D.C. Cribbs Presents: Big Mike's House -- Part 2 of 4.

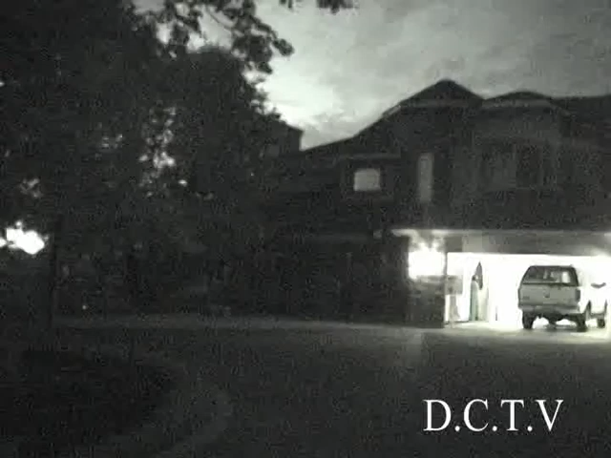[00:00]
We were at Mike McCarty's house, the most elegant house in Oakers. It is 6 stories, I think 300 million square feet. That is 27 acres to you. There's sprinklers on the outside.
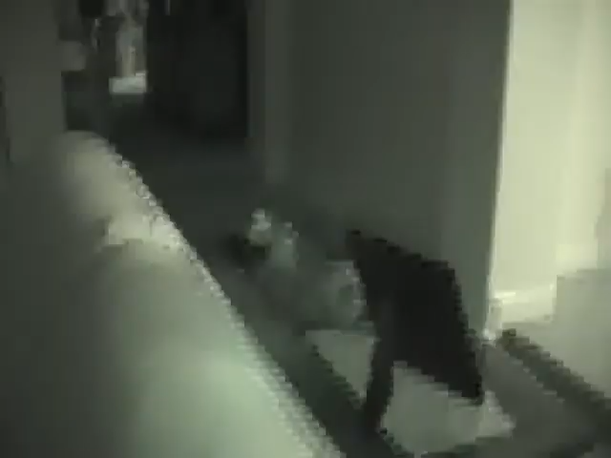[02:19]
A portrait painted by Leonardo da Vinci in the early 1700s. It almost looks like a photograph.
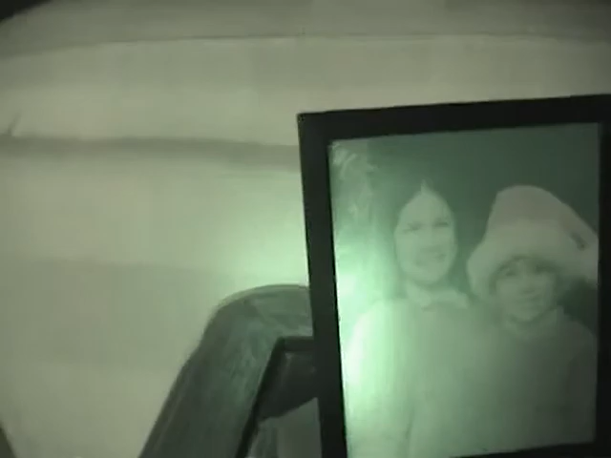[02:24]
Look.
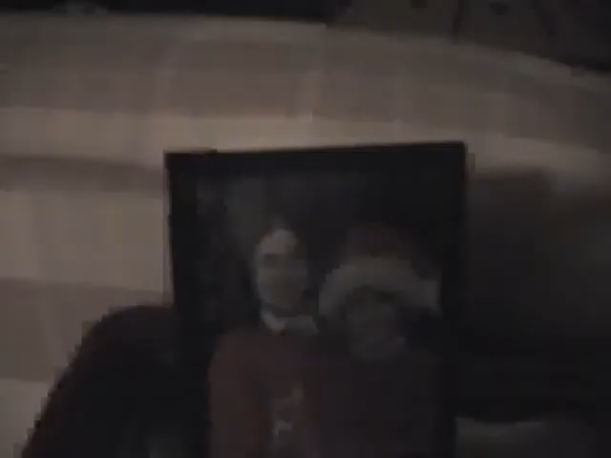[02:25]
Except it's not. Get the rest of the room. Look at this.
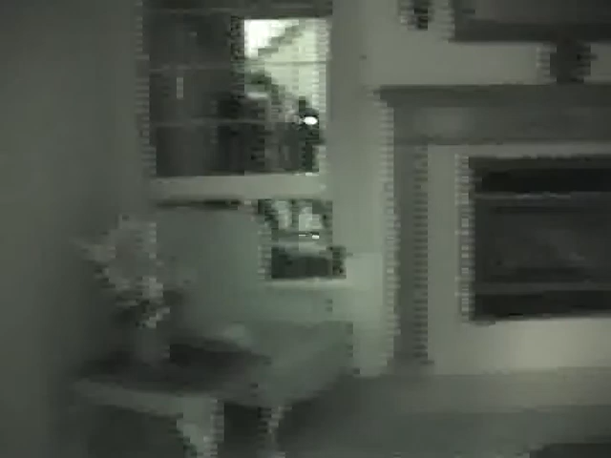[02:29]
A room never used because there's so many rooms in this house they can't find this room ever. We were lucky enough to find it.
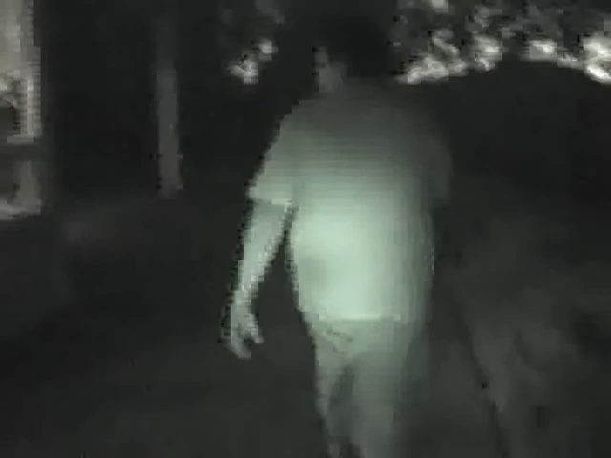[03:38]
Look at the house. Big old windows.
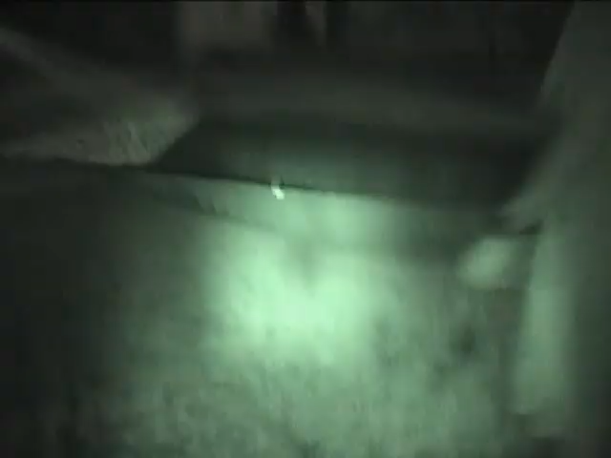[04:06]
The it fits size. 10 people in this. What's its name, Matt?
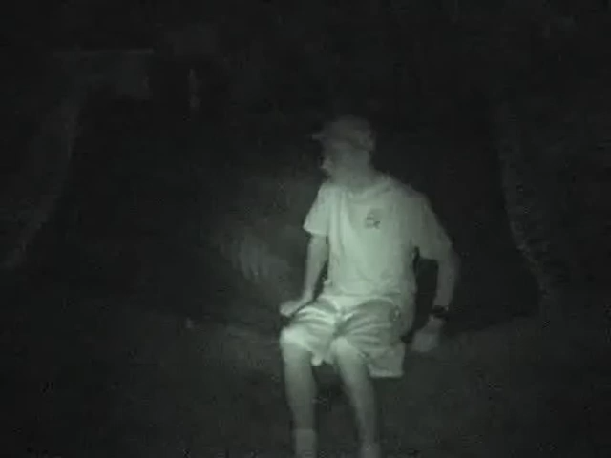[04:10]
What's its name? Goliath. Oh, name. Look at this. Get on it, Matt.
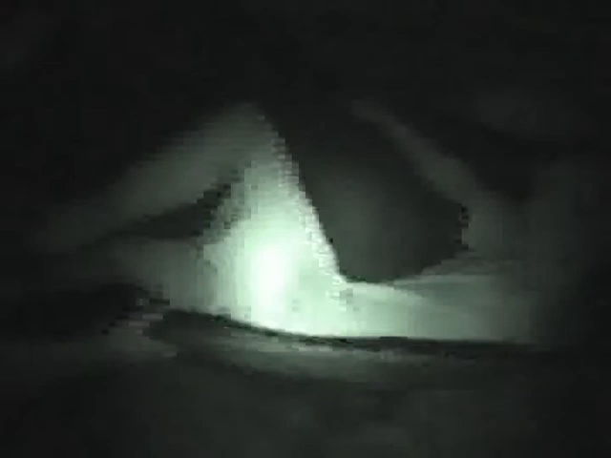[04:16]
Look at the size. It can hold like 7 people. 7 people Matt's size. Look how it rocks. Look how carefree it rocks. Look, you can look at the star.
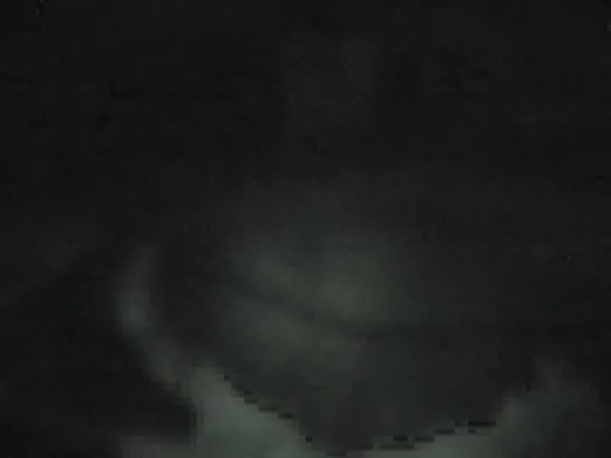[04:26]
Well, there's trees, but you can still look at the stars if you look that way. Oh my gosh, this way. Quickly.
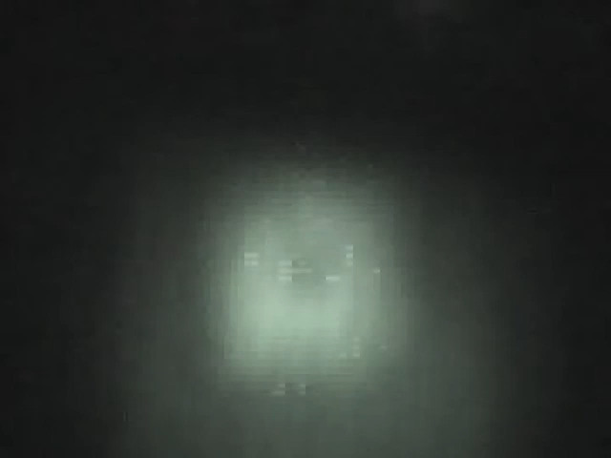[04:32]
Basketball court. Their own private basketball court. Look, Michael Jordan once played here. Mike asked him to come for his birthday.